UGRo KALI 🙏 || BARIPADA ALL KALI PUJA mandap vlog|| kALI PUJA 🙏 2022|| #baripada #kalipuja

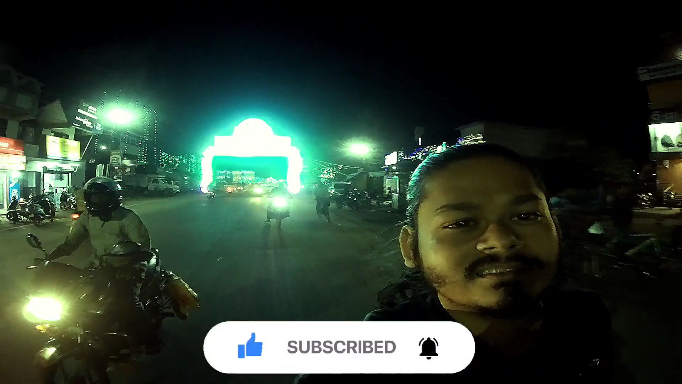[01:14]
हैं वाँ पर दो तिन जगाहा पुझा होता है वाँ भी देखे है कैसा है वाँ का मावल
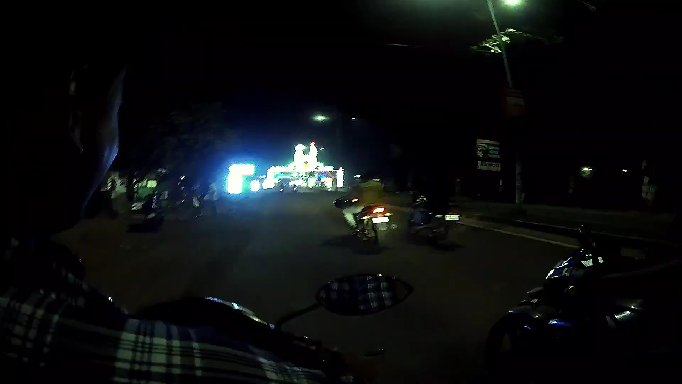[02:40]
है यह है यह बाइपास वाला काडी मॉंटूब और यहां का लाइटिंग काडी मॉंटूब के हिसाब से सबसे बेस्ट है जेख सकते हो तेली बारे साव हो रहा है यहां से
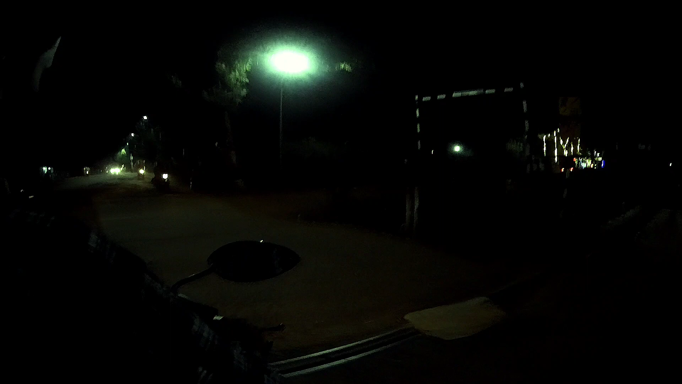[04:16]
वाले रेल्वे क्रोसिंग का अंदर की तरफ यहां पर भी मुड़ती है
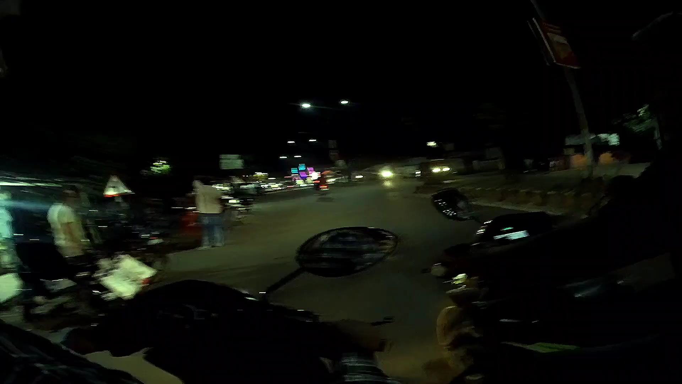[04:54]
सो भया अभी अभी अभी खिलाल आगा पहुंचे कौन सा जगा है यह यह जगा बागरा रोड के बास बागरा रोड
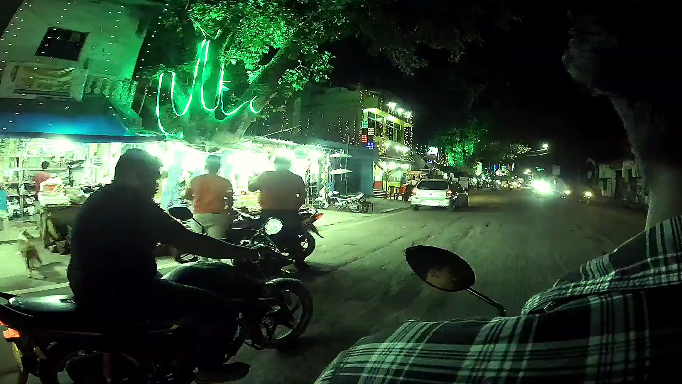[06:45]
अम पहुंचे आके इलेक्ट्री अपिस के पास इलेक्ट्री अपिस के पास यहां पर पंडाले यहां पर भी पुझा उता है
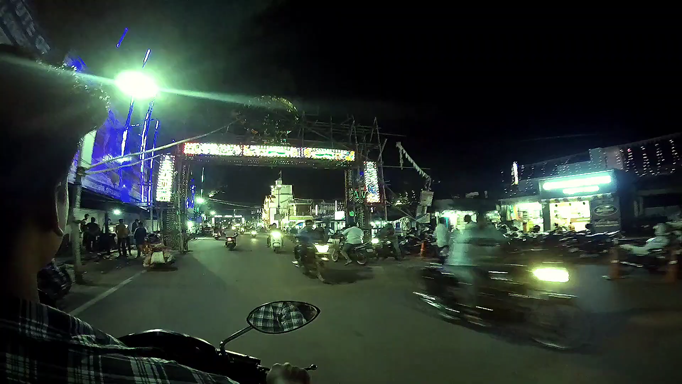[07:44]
और लाइट पीछे से कुछ ऐसा है तो और यह राप अंडाल